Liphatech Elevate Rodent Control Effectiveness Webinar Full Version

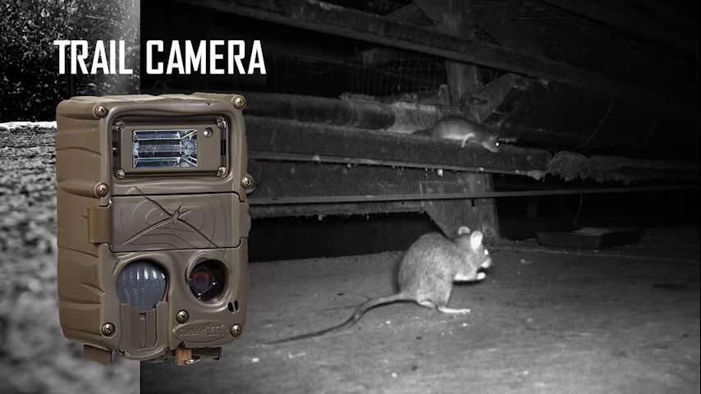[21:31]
If you look at that image on the right, what you're looking at, there's a couple of things about this image. Number one, I know for sure now that I've got roof rats. This is a poultry operation. You can tell by the long tails on the critters. Beyond that, this is an infestation that's pretty heavy because I've got roof rats feeding down on the floor rather than on the feeders that are 6 or 8 feet above the floor.